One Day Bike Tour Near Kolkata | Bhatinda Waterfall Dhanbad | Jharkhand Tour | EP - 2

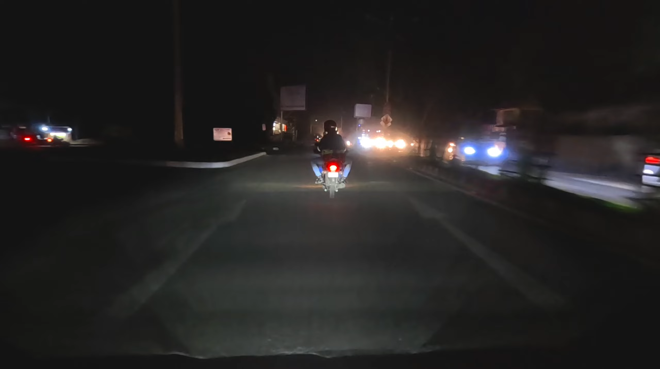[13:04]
বৃষ্টি হলেই প্রবলেম একটাই, আশপাশ দিয়ে যত লরি যাবে তাদের টায়ার থেকে যে কাদা জল ছিটকে হেলমেট ভরিয়ে দেয়, তাতে রাস্তার ভিজিবিলিটি প্রচুর কমে যায়।
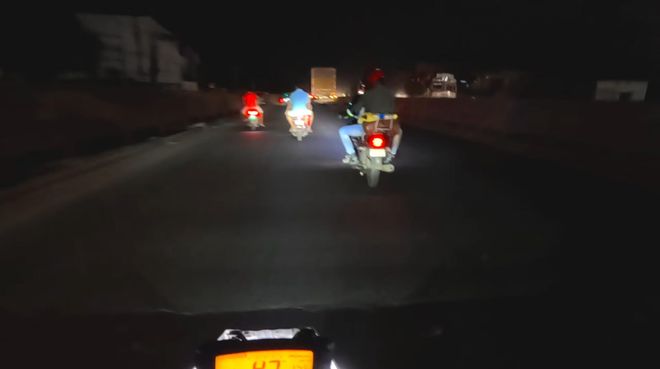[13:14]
যাই হোক, ধানবাদকে বাইপাস করে আমরা এখন হাই রোডে উঠে পড়েছি,
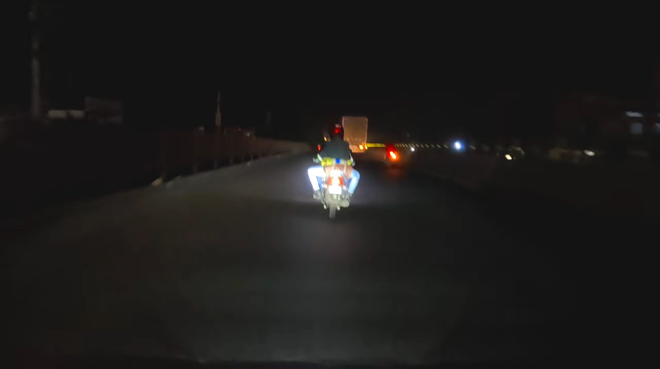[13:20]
এখান থেকে কলকাতার ডিস্টেন্স দেখাচ্ছে 272 কিলোমিটার। আর আকাশ তো চমকাচ্ছে প্রচুর, কপালে কী আছে কে জানে, কখন বাড়ি পৌঁছায় এটাই হচ্ছে বড় কথা। সে বাড়ি পৌঁছাতে দেরি হলে খুব একটা অসুবিধে কিছু নেই, কিন্তু প্রবলেম ওই একটাই যেটা আগে বললাম, বৃষ্টিটা যেন না আসে।
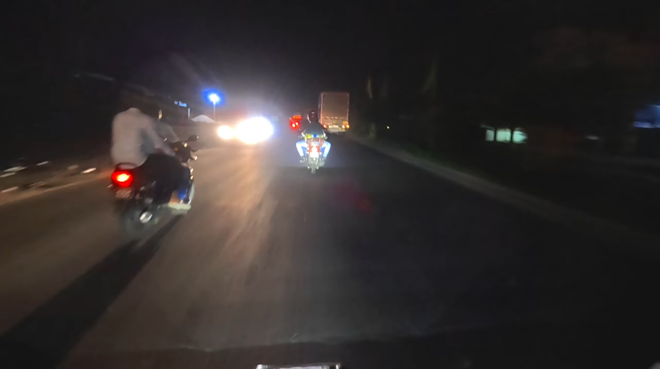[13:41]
বৃষ্টি হলে রাত্রিরে অন্তত বাইক চালানোয় খুব প্রবলেম হয়। এই সাইডটায় প্রচণ্ড বিদ্যুৎ চমকাচ্ছে,
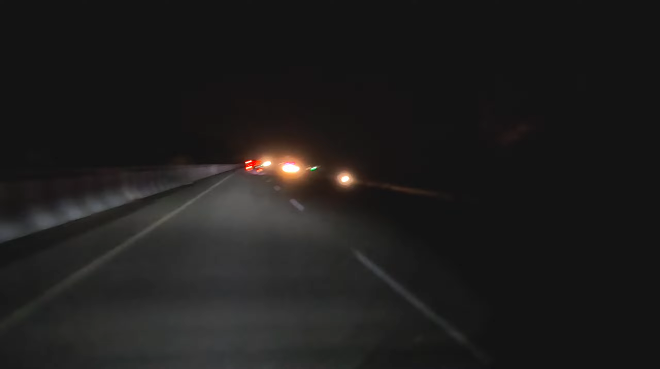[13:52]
ওই দেখো, আমার এটা দেখেই তো ভয় লাগছে, কিরকম বিদ্যুৎ চমকাচ্ছে, বাবারে বাবা। তো বন্ধুরা, এখন ঘড়িতে টাইম হয়েছে 2:16, আর আমি এই জাস্ট বাড়ি ফিরলাম।